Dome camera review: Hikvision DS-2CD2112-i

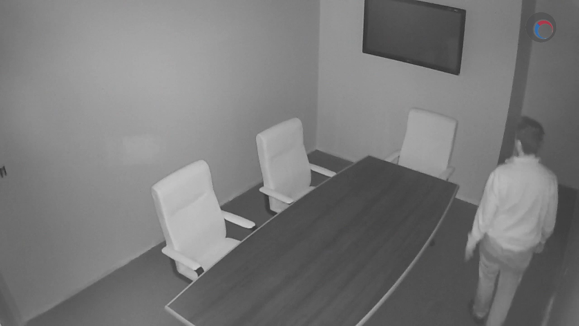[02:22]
I tested it both in a zero lux indoor environment as well as an outdoor street lit environment and in both cases it performed extremely well with minimal artifacting behind moving objects.
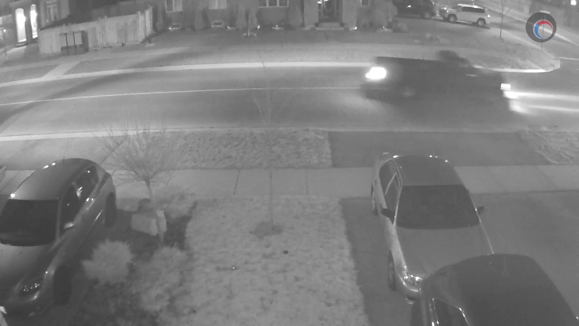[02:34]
Now that you know what I like about this camera let me tell you what I didn't like about it.